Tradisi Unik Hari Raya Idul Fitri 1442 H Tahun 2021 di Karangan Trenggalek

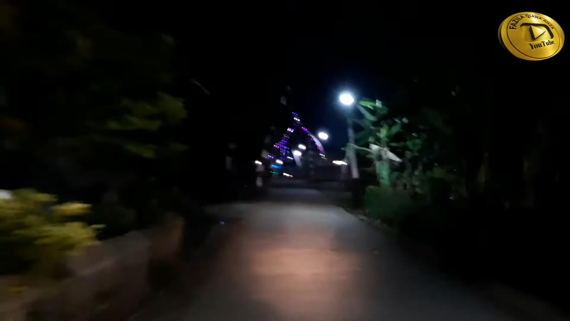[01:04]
Ini di Desa Jati, Kecamatan Karangan.
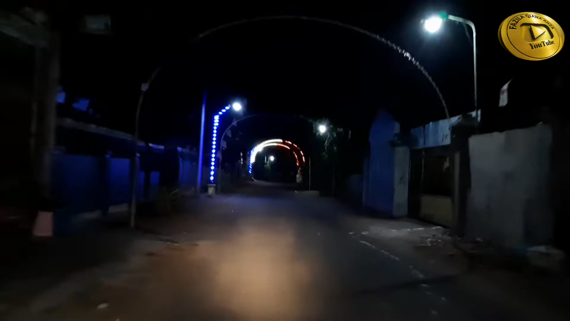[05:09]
lokasi di Kecamatan Karangan, Kabupaten Trenggalek.
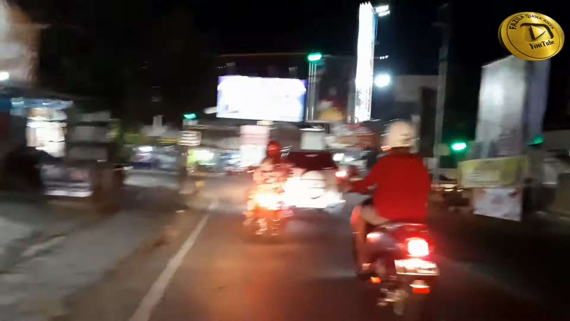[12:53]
paham lah daerah ini. Nah, ini arah menuju kota.
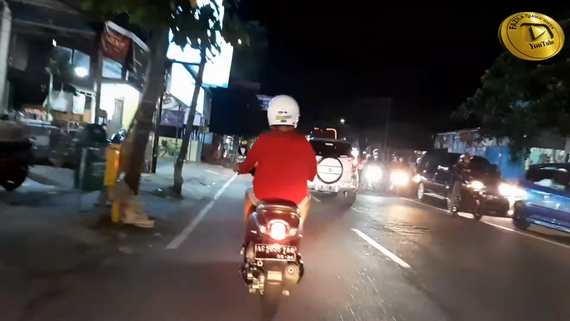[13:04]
Gitu loh teman-teman, kondisi malam hari kota Tegalek, malam takbiran.
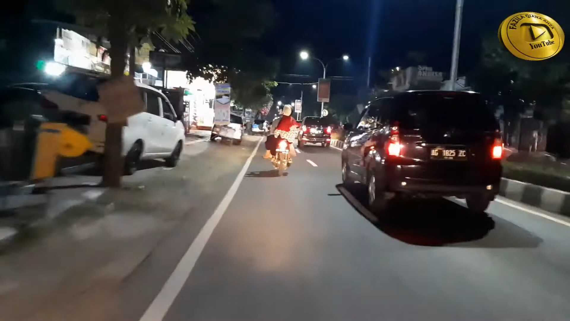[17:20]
Jaraknya kalau nggak salah dari Kecamatan Karangan menuju ke Mengaret itu kurang lebih sekitar 18 kilo.
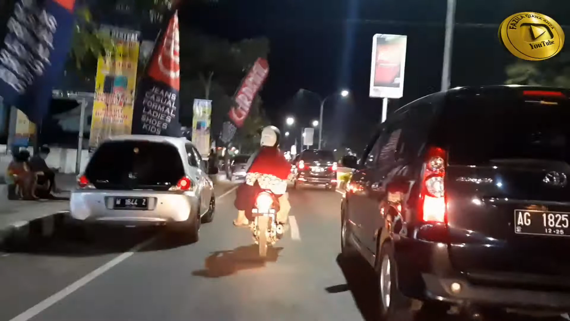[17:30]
Udara malam ini cukup dingin di wilayah Trenggalek.
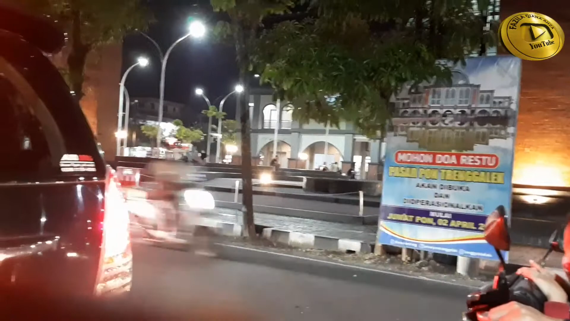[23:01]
Baru dibangun, kalau nggak salah baru disemikan di tahun 2021. Dulu pasar ini pasar tradisional, kemudian kebakaran. Nah, setelah kebakaran baru dibangun dan selesai di tahun 2021.
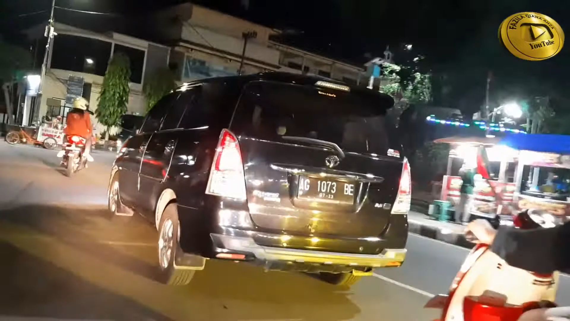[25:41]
kondisinya malam lebaran di kota Trenggalek.